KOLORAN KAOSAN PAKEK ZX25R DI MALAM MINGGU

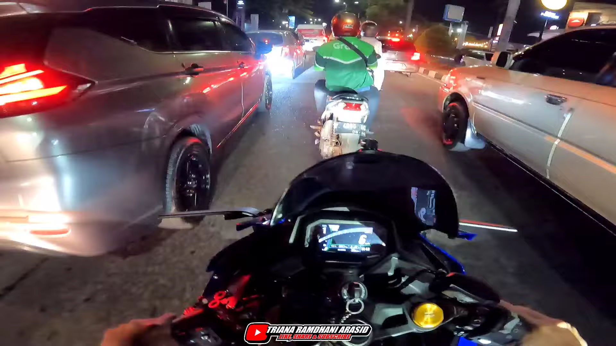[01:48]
nggak perlu pakai lepis-lepis biasaan gitu ya anjay dan kita untung juga sih kalau misalkan pakai channel panjang macet-macetan kayak gini panas cuy ini juga suka udah mulai 93 nih dan udah mulai kerasa panas ke ini cuy keselakangan dan kita sih petis kita cek warau ada Pak Ichi keringan bismillahirrahmanirrahim sadu ala ilaha illallah wassadu ana muhammad rasulullah
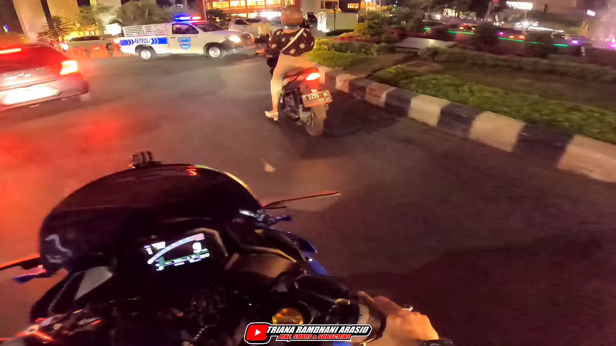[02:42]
dan ini tumen banget menjir hari apa sih sekarang tumen banget seramai ini cuy
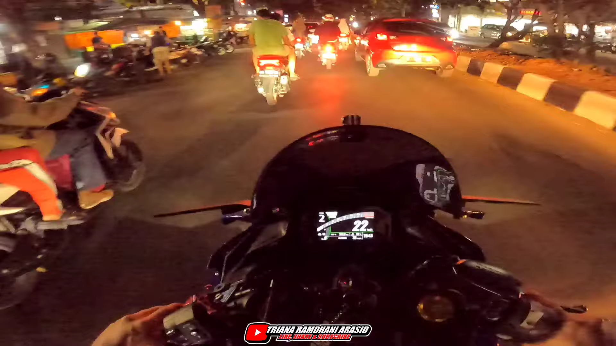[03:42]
pantesan gitu ya ini macet-macetan kayak gini tumen banget jalanan padat gitu ya guys ya aduh maklum ya guys kita sekarang jadi jopi enggak jauh happy gitu cuy jadi kita nggak inget sekarang malam minggu cuy karena semua hari sama aja di mata kita wajib tapi ternyata di jalanan beda cuy rame-rame ini cuy banyak yang keluar ya guys ya ya dah guys ya tidak tahu lah yang lain pada boncengan cuy kita sendiri nih bonceng angin anjay gapapa yang penting wajib ek
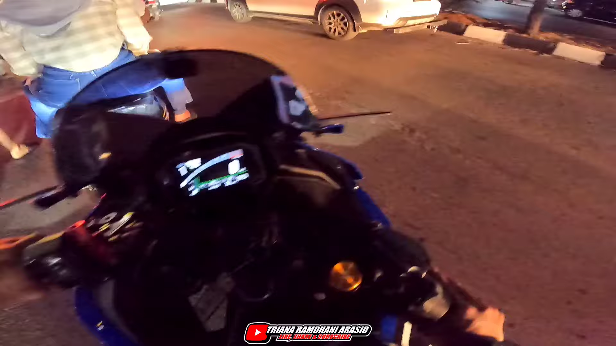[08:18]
mudah-mudahan ada sonnya gitu ya si gopro kita ce soalnya kalo misalkan ga ada sonnya anjing sayang banget gitu cuy wow padat banget hahaha kita majinya dibis-dibis cuy careful careful careful jalanan sini agak berlubang cuy
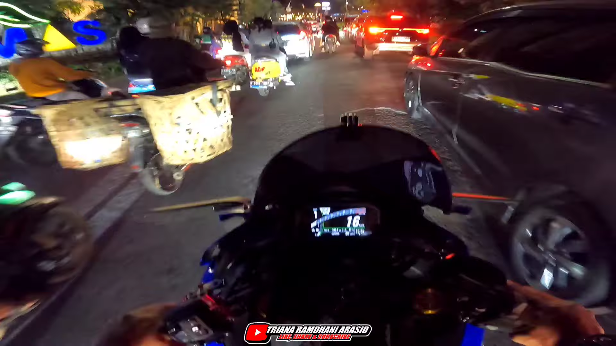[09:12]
masuk masuk cuy ini sih gara-garanya ga bisa dilewatin cuy lah anjir sekarang ga bisa gitu ya kenapa tadi gua kesitu ga bisa cuy wah parahnya parahnya pilih kasih nih cuy